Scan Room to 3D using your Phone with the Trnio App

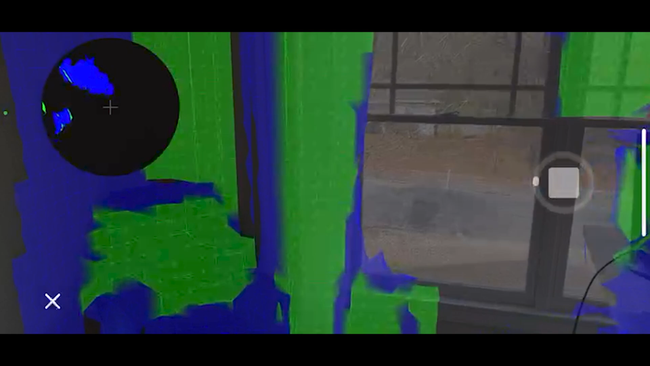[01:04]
I'm just going to literally walk around the room and what it's doing right now is it's starting to create
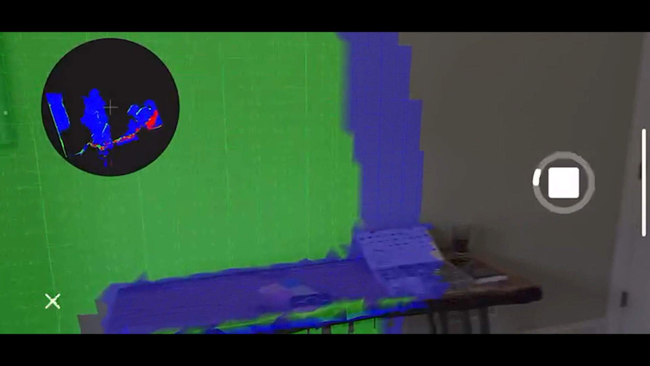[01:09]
a map and you'll notice that it will recalibrate based on new information and where I'm actually located.
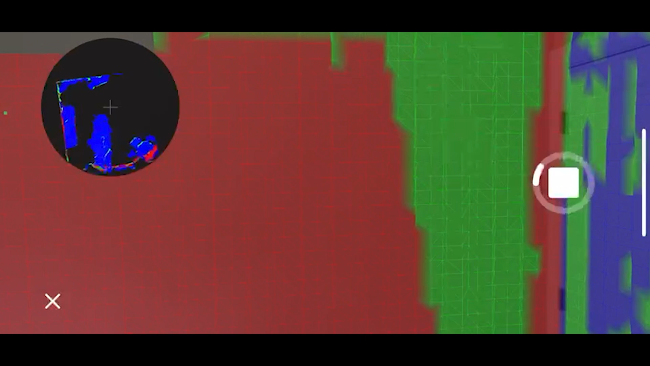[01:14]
So really the trick here is you don't
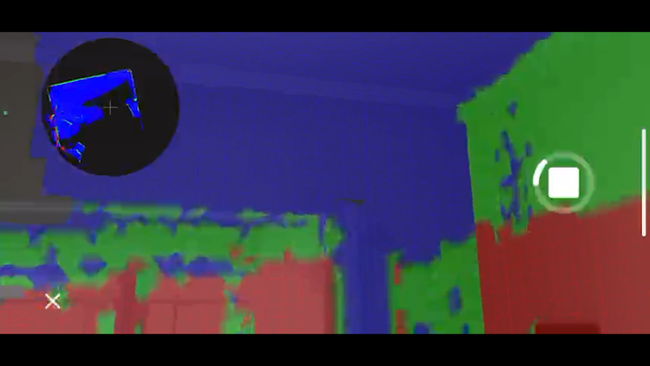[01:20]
want to go too fast and you also want to make sure that you go over over spaces twice so that you get a nice scan in the end.
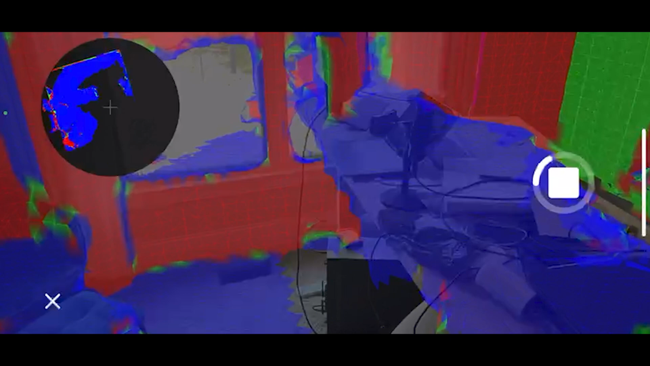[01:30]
And you don't have to take too long in this because you know, you don't need to have every single little detail, but let's just for the sake of this, we'll kind of come in here and at least get some of the ceiling and
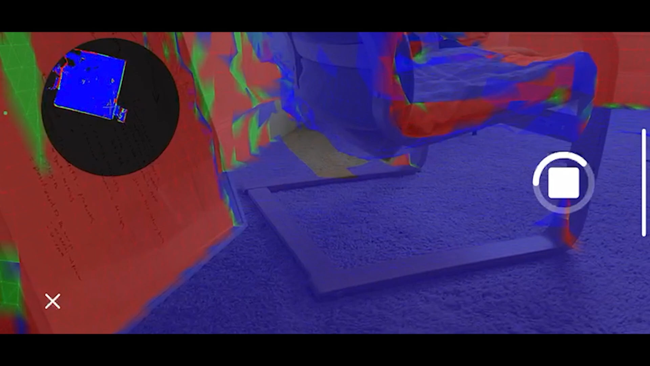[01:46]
we're
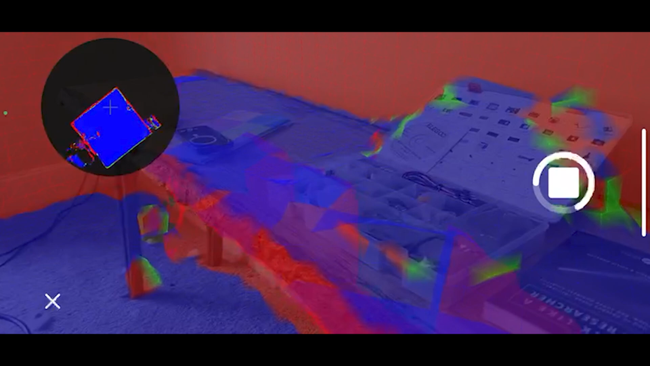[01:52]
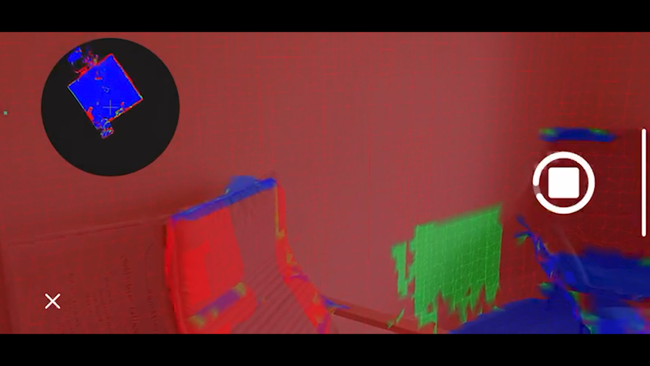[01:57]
just keep on picking up on information.
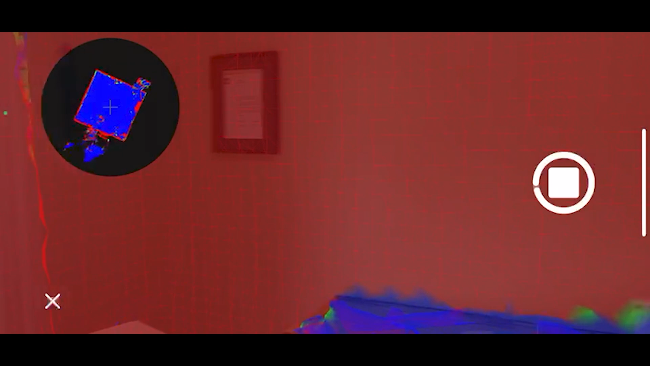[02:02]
I'll go to the middle of the room and just kind of get that one nice glance of everything.
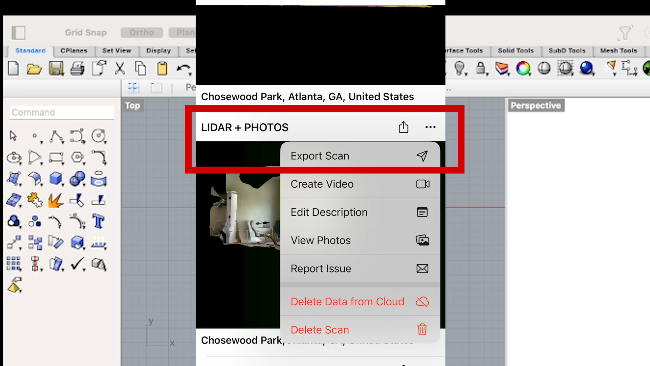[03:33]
We can press the radio button here, hit export scan, and then hit OBJ and then add it to the drive where we can then upload it.
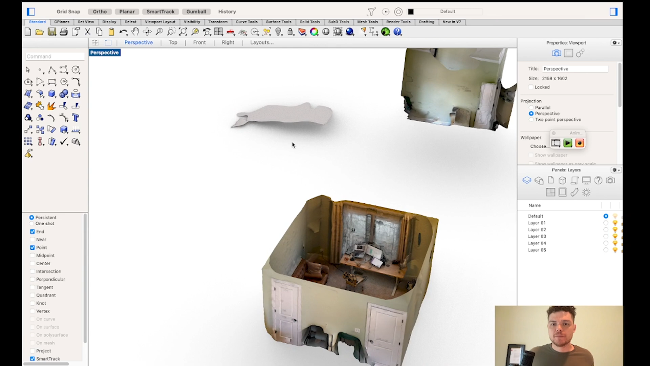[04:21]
So the first thing we'll see is that we got a little bit of an error of a result for this one.
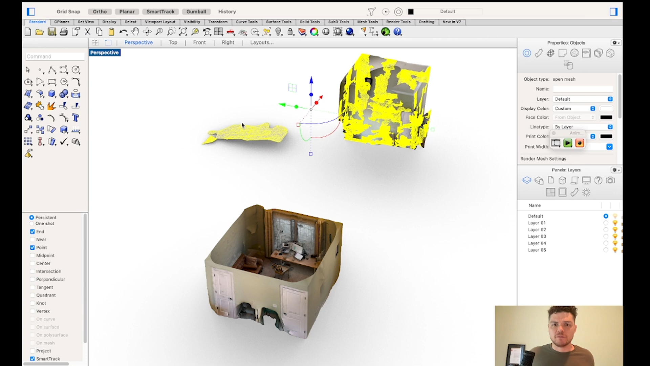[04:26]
It happens. What I can do is do a points on, and then I can do a click and then a drag down right, and I'll just delete those. In the past, I have exploded these meshes,
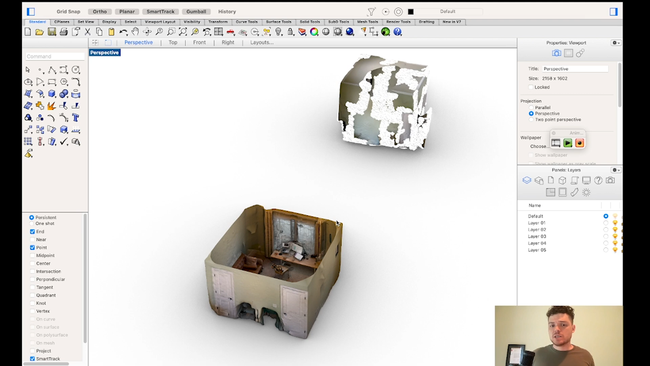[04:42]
but then they're just really hard to work with, and it starts to slow down your entire system. So just something to keep in mind to try to avoid that.
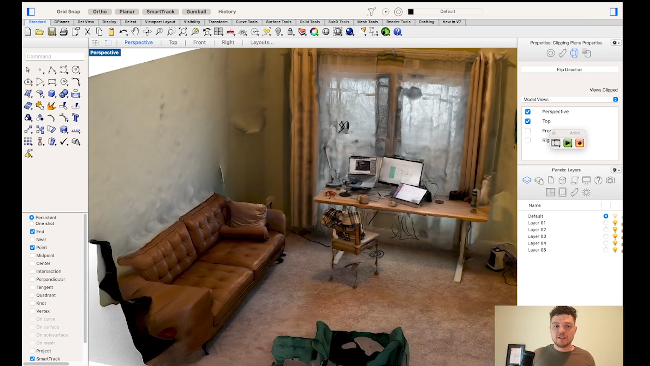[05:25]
You can see details up very detailed and some points too detailed, but that's fine.
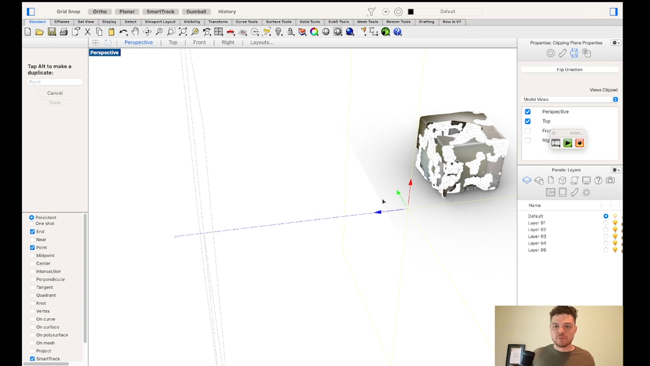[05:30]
And then let's take a look at the one where we really try to push the limits and make this
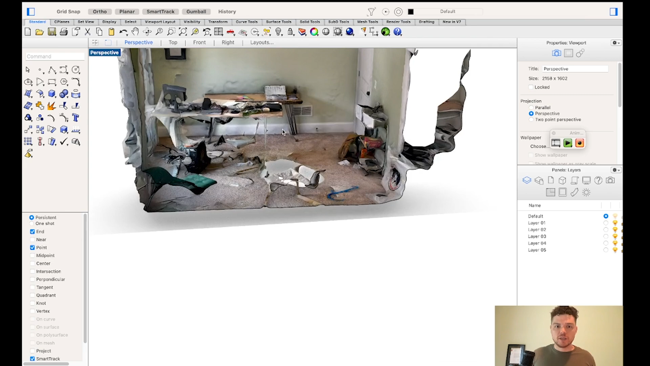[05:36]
with a really a lot of information in the room, and you can see that it just didn't come back as clean.
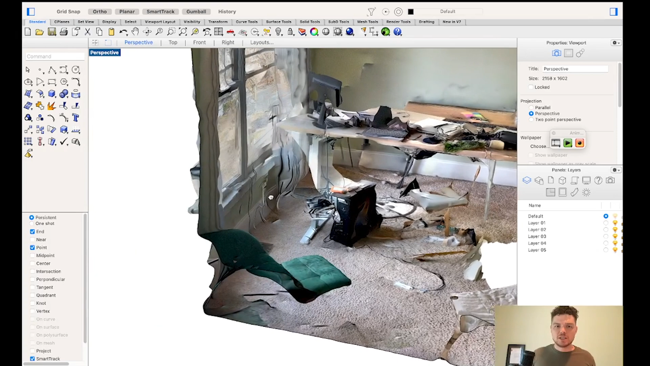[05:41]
So if you're really trying to get a replica of your room,
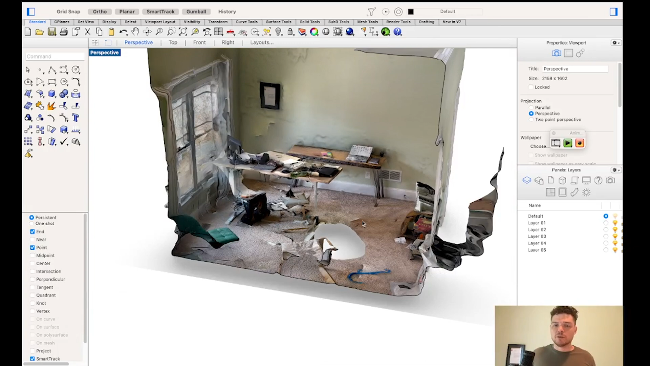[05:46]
it's probably a best idea to maybe clean it out a little bit.
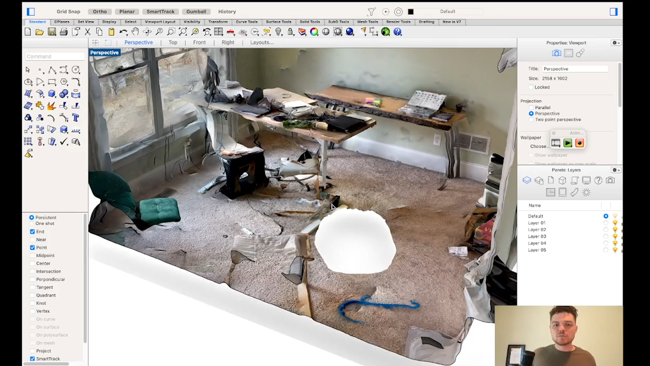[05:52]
As you can see that when we did this with less stuff, there was less errors that came back.
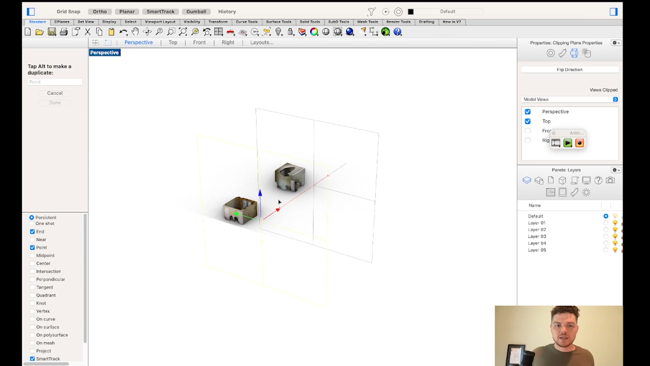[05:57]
So now let's get to the another exciting part, which is actually seeing how we could potentially use some of these assets.
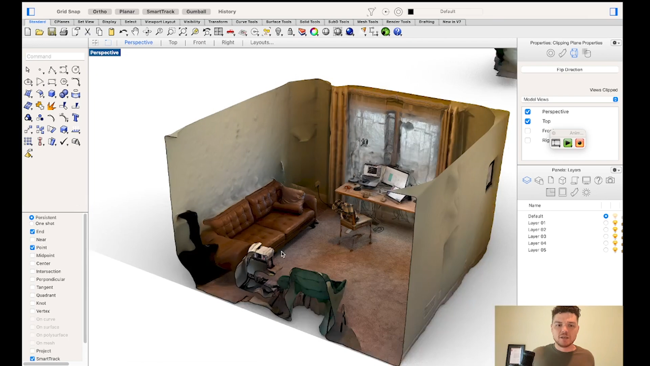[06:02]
So again, I'm going to highlight these items and I'm going to do a points on. And whenever you want those points on to be off,